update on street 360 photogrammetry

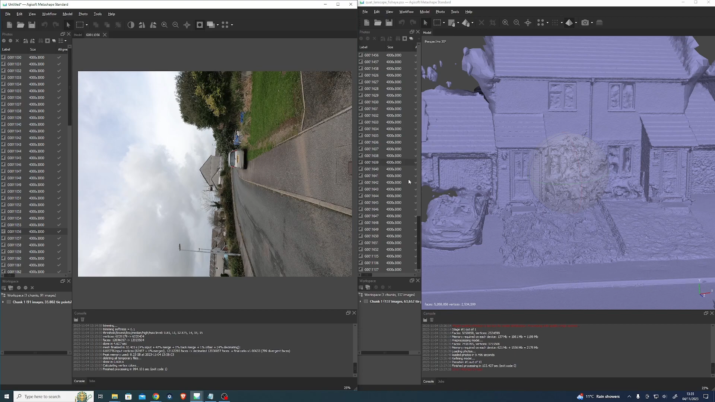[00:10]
And also, I mean, I should have tested them separately in that basically have a four GoPros shooting portrait and then four GoPros shooting landscape.